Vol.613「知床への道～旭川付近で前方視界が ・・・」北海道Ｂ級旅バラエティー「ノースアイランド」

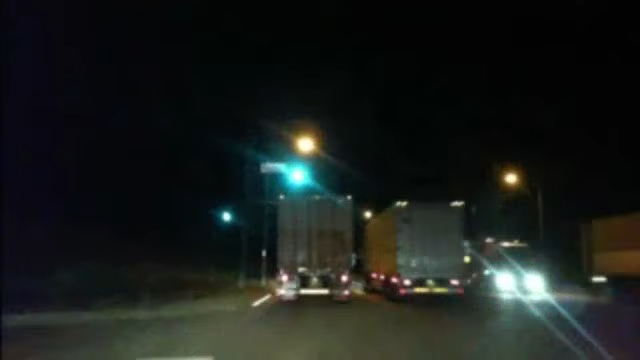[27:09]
だから、同じトラックじゃない可能性がゼロじゃないですよまあね、ナンバー見てないしねうん同じなのかもしれないですけどね怖いよー、どうしたらだから、抜いたトラックではないトラックがシャンって出てきたのかもしれないですねまあね、やっぱりこれ重要なメッセージなのかもしれませんけども本当にね、やっぱり